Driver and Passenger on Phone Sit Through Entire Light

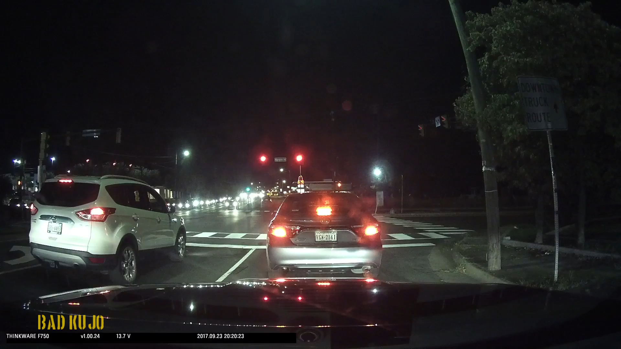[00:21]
It's on your side, so... That guy's not going. He's just fucking sitting there watching the light. Just sitting there watching the light. Nothing, no rush there. He totally missed the light. He completely sat through the light. No, there's a guy behind him at the fucking turn signal. Once we move, I'll wait a second and you can see him. Right there. He sat through the whole fucking light. On your phone. Both of them.